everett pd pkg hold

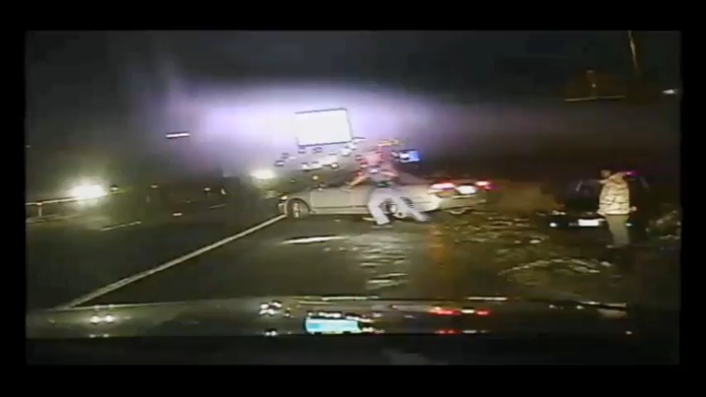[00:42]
Within minutes, a driver who did not move over slid into the patrol car. Then, a motorcyclist spun out of control and